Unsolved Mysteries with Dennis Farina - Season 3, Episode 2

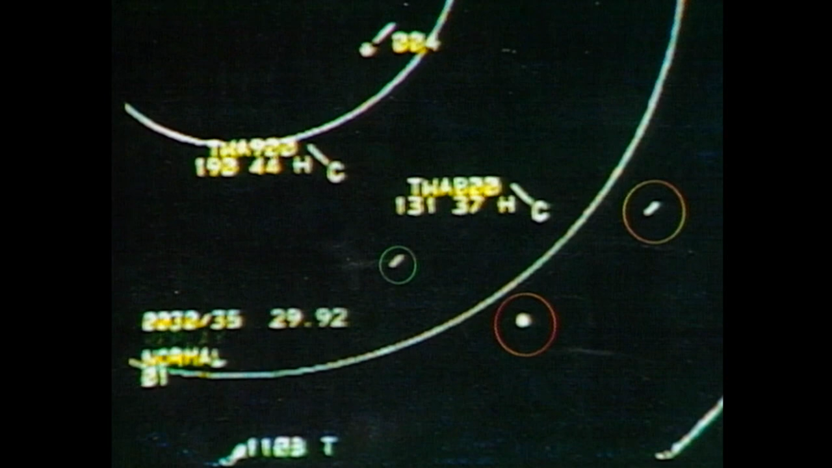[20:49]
According to Paris Match Magazine, Flight 800 is represented by this written designation.
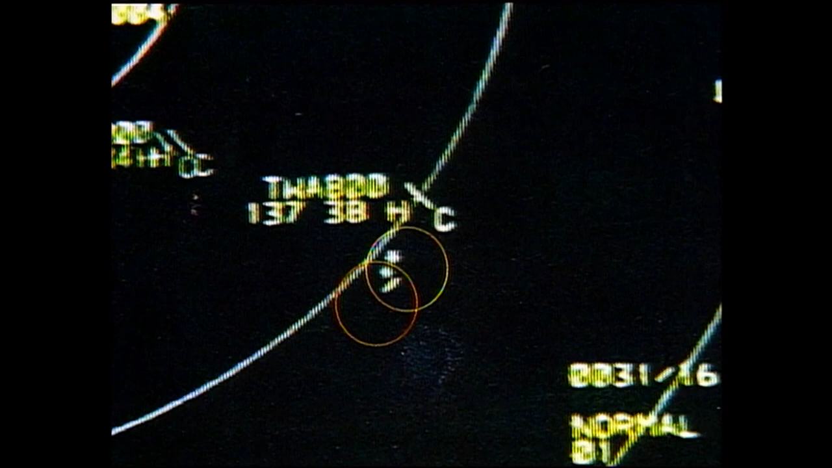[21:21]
In this frame, reportedly recorded a second before the crash, the unidentified object has disappeared.
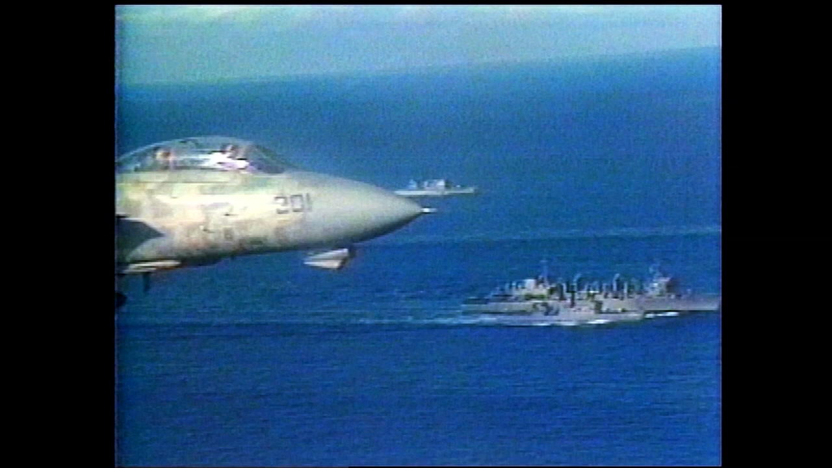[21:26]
The P-3 Orion, Flight 800, and US Air 217 are all in close proximity, but are flying at different altitudes.
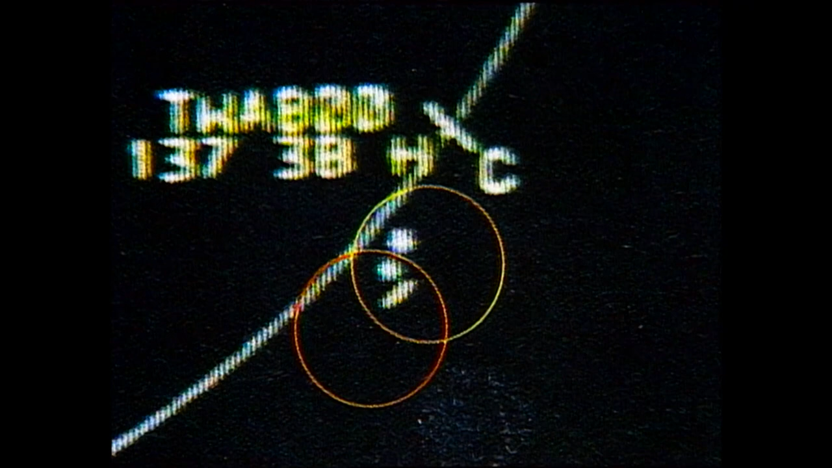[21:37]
In later frames, TWA 800 has vanished from the scope.